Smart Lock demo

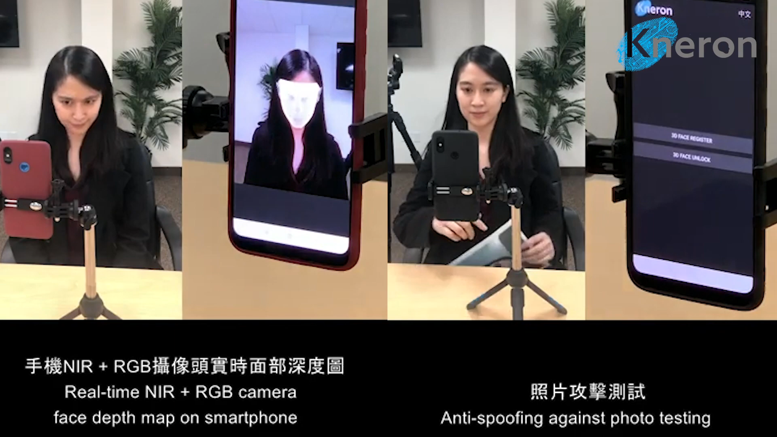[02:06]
It has a low error rate of 1 out of a million.
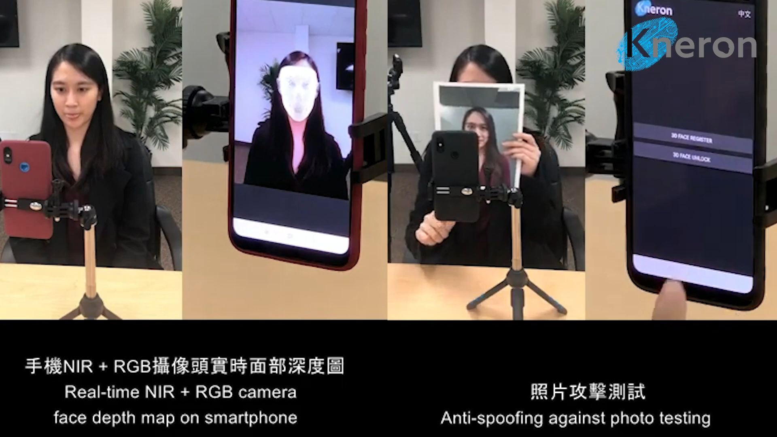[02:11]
It effectively prevents attempts to unlock the door with 2D photos, videos, or 3D masks. Thirdly, it has good adaptability.